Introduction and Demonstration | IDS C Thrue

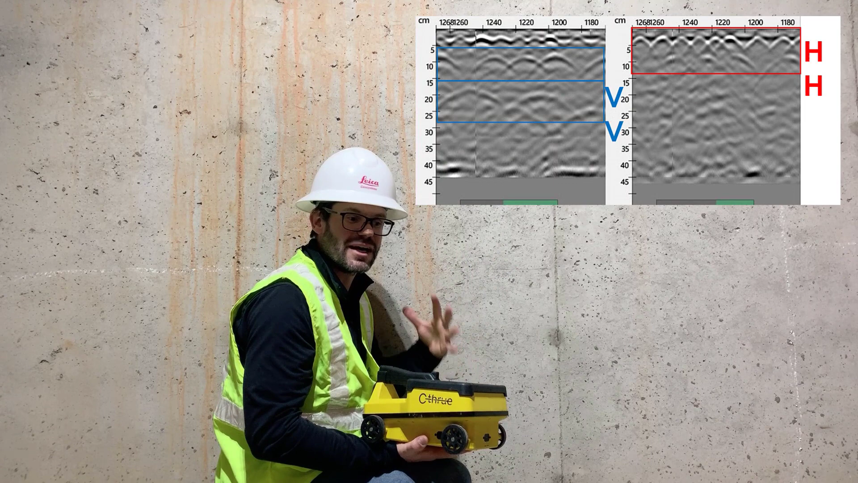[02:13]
As you can see we get a clear picture of everything that's within that slab. Now let's collect some data.